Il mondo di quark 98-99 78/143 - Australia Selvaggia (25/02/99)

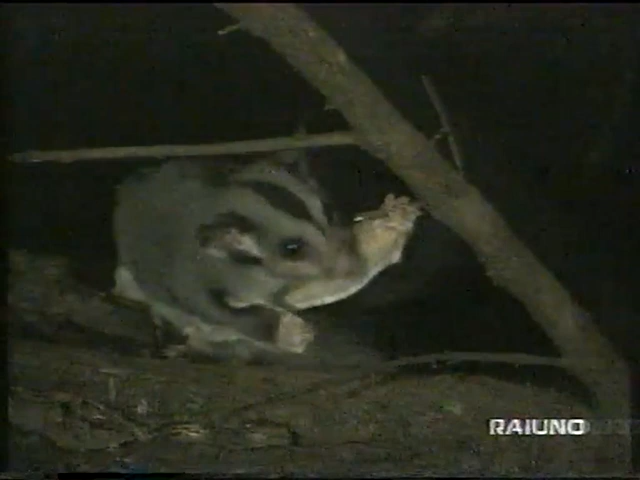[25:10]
quando cala il buio sulla foresta australiana esce dal suo
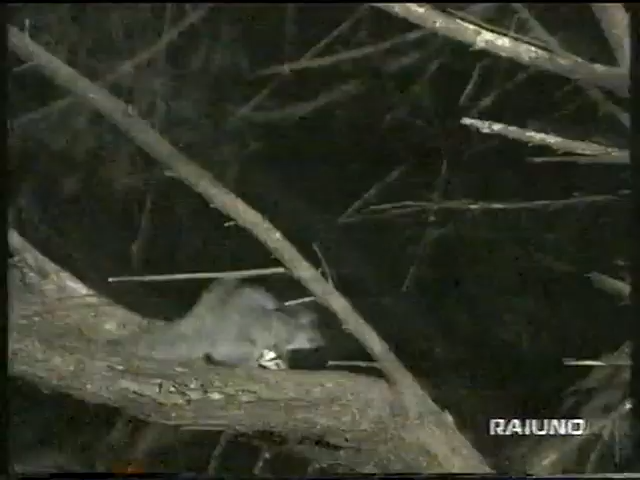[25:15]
nascondiglio una creatura deliziosa questo timido
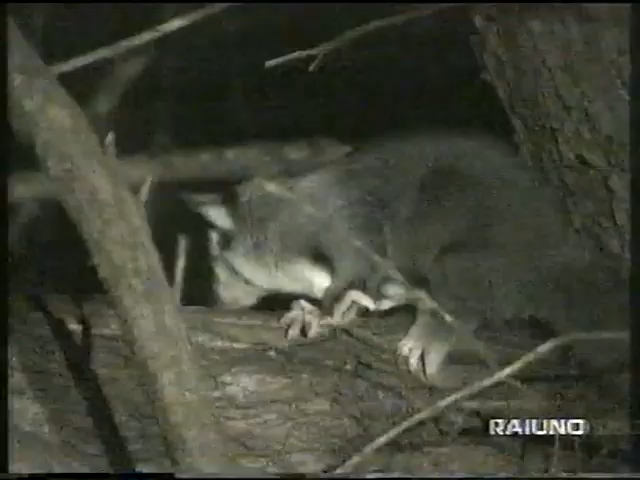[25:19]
animaletto è un petauro che plana fino a 50 metri distendendo le zampe